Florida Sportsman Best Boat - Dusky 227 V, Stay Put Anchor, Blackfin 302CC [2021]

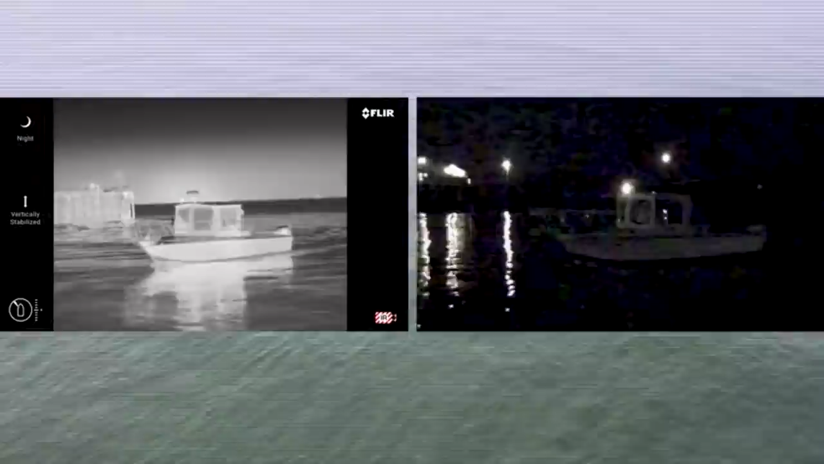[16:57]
But to your point, as far as something on the water, the radar will pick up a bigger item and it can pick up crab pots. But that log that's floating up and down at nighttime, when you have that FLIR aim, then this one will tilt and turn.